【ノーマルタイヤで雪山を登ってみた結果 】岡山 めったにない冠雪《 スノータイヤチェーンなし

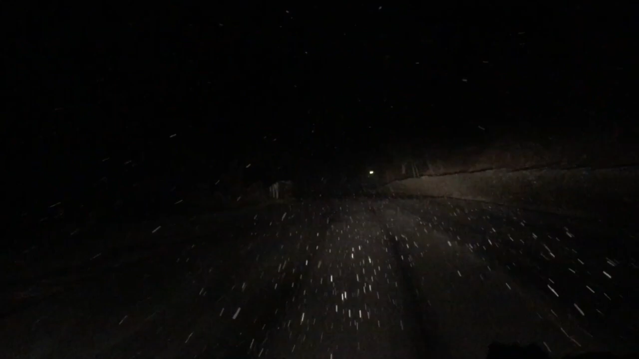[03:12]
なんかちょっとさっきより雪が激しくなってきたなあってきましたね今日はどうなるのか